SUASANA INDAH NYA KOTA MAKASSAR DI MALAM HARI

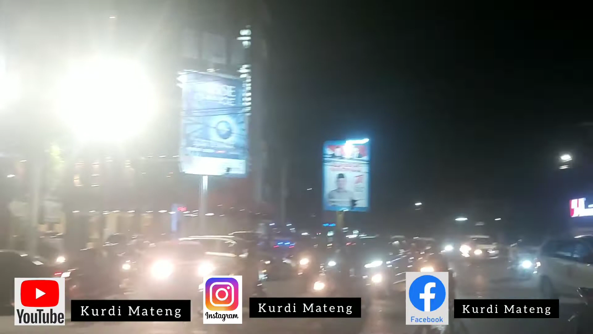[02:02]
Ini jalannya aduh semrawut kendaraannya, tapi kurnya semangat saja jalan terus, jalan-jalan-jalan. Itu sana apa sih, Swiss? Aduh udah lupa ya, enggak sempat baca habis deh jalannya.
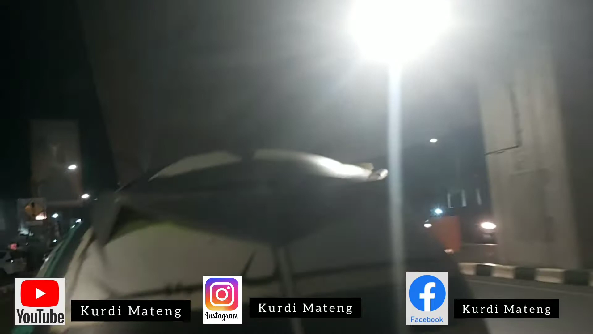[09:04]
Itu harus bagusnya kota Makassar itu karena ini apa wujudnya kota Makassar begitu indah ramai tapi memang kalau kamu ke Makassar harus punya harga itu kerjaan saya karena kota itu keras sayangnya.
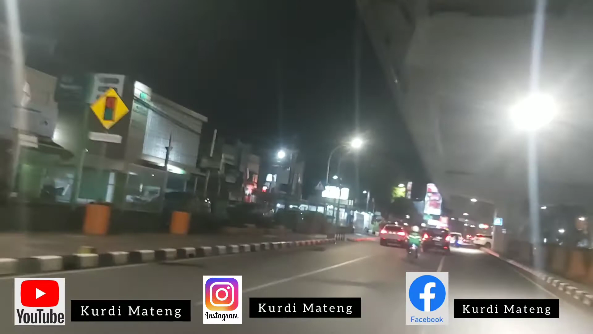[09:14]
Dan terus di sana. Ini mobil sana kita antri ya guys. Ada masih lawan guys.